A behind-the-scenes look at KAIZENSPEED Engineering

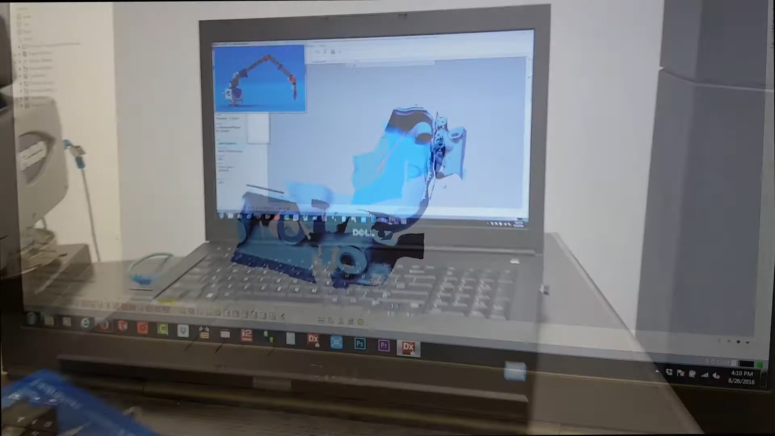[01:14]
Okay, so this is from a prior scan.
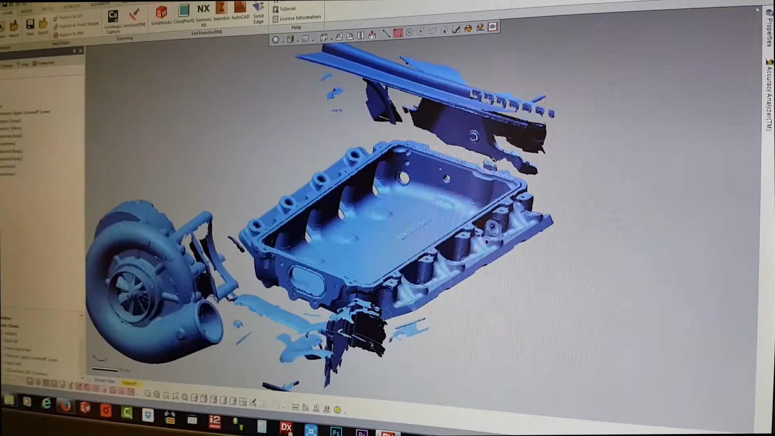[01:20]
So the cast lower plenum was sitting in the car on the heads.
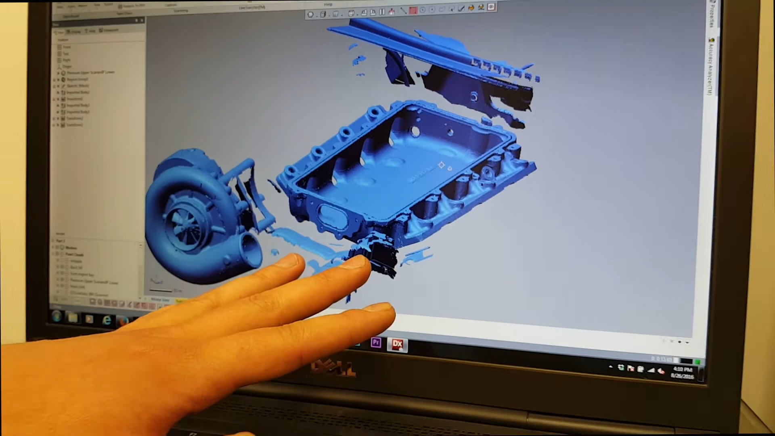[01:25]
There's the back sill of the car, and this is the head unit, all like spatially correct.
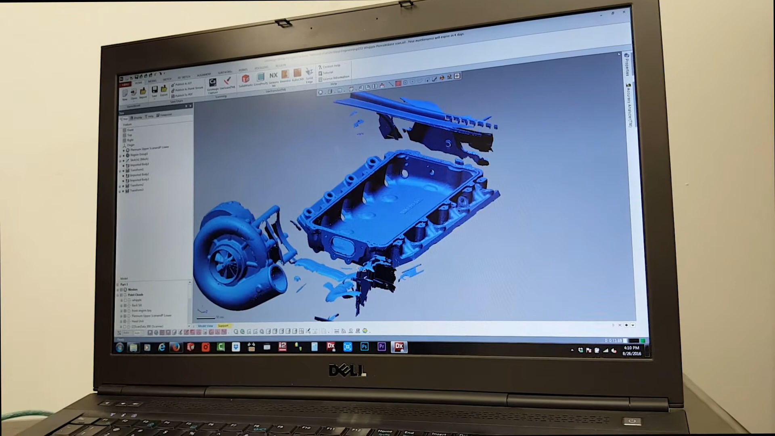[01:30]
And that's a C6 Corvette? Yeah, yeah.
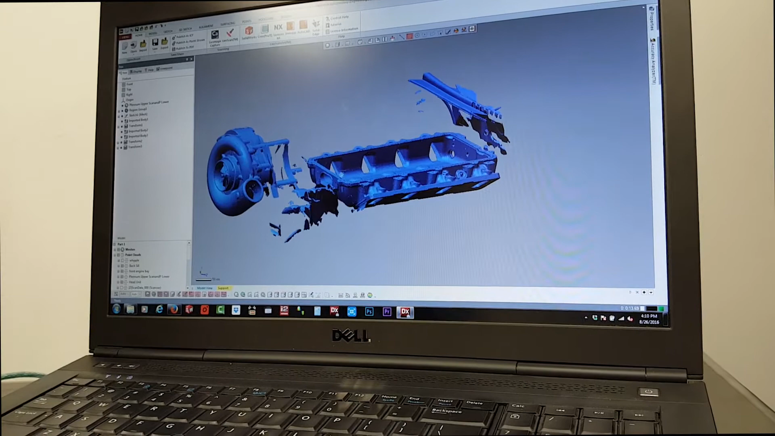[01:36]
And then, so then what we can do is use this to go, okay, look, we've got,
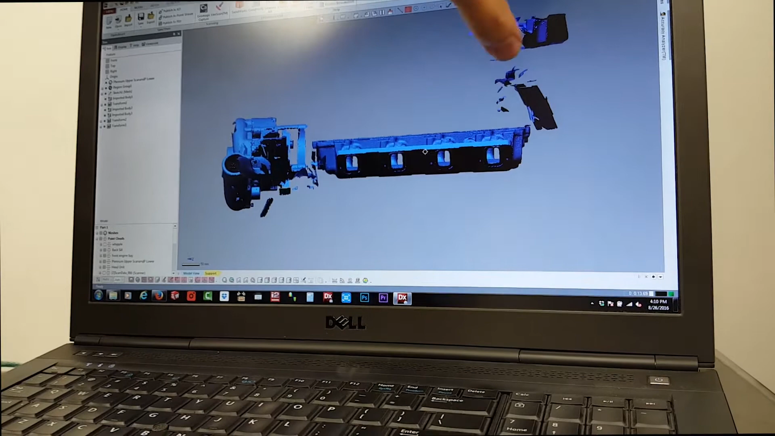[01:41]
so there's going to be the bottom inside of the hood, and it's going to come and, you know, come down.
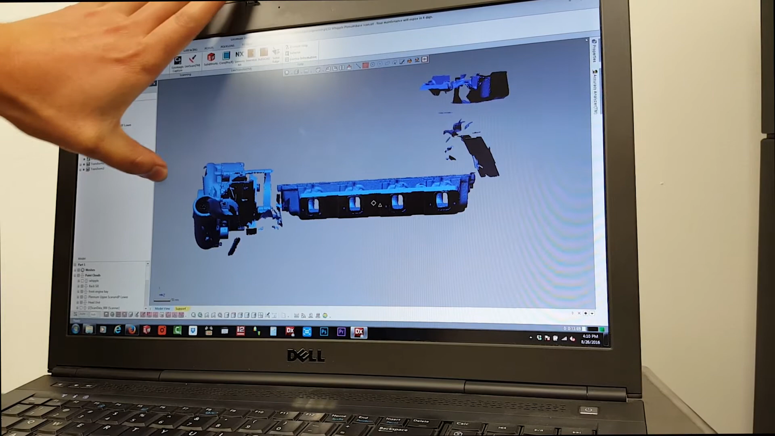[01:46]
So basically you define the volume that you have to work with.
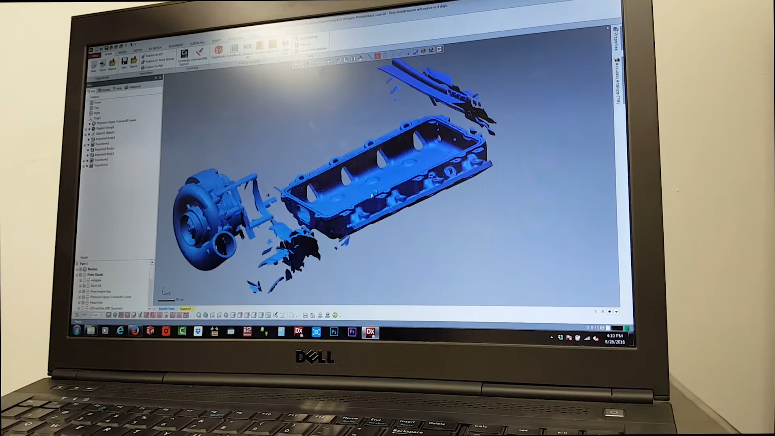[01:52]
So like, you know, we scanned the head unit, and then, so that was a separate scan.